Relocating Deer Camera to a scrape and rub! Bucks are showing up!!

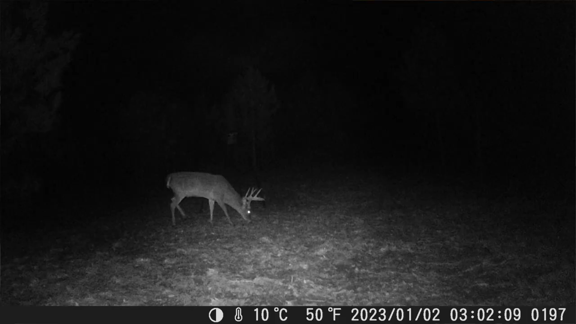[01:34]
Yeah, this guy come through about 10 days ago. Well, you see the date on the bottom of the picture there. And I hadn't seen him since.
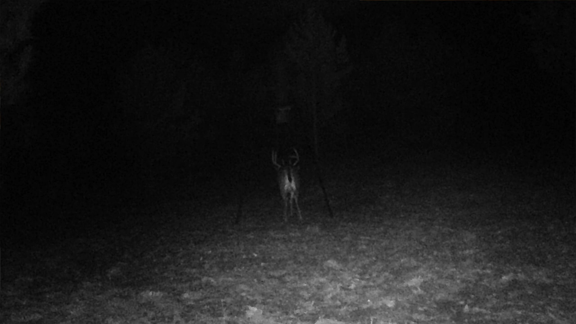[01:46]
I've got one picture of him passing through, so hopefully that's not just a fluke. Maybe he'll come back.